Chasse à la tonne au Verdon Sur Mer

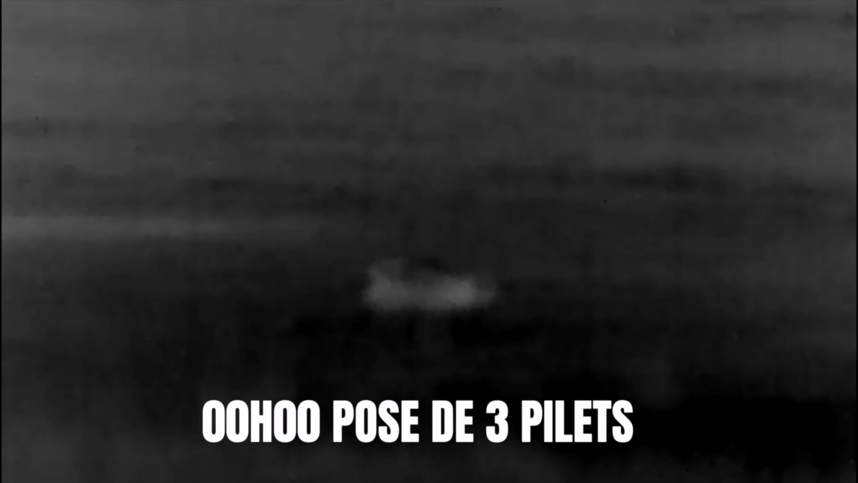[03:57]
Il y en a un qui est là, c'est pas pu filmer parce qu'il y en avait un chacun. L'autre il est là et l'autre il est ici.